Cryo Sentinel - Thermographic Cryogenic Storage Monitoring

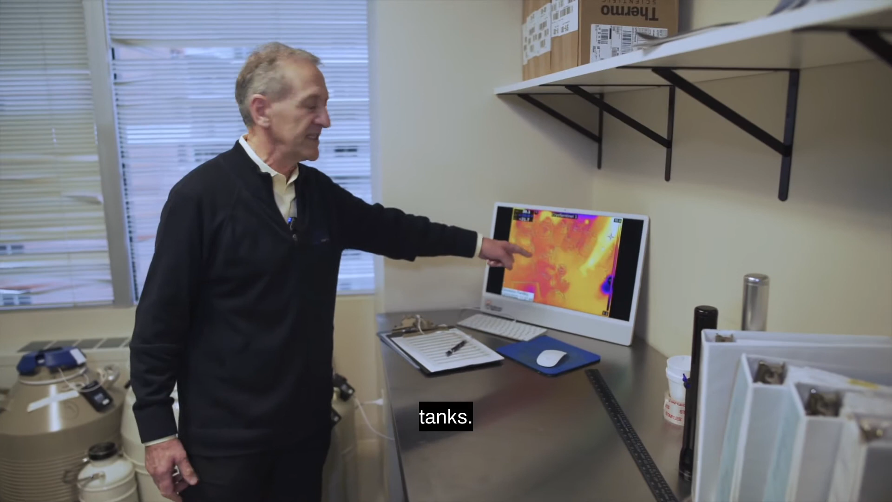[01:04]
And that camera system is capable of detecting any change in temperature,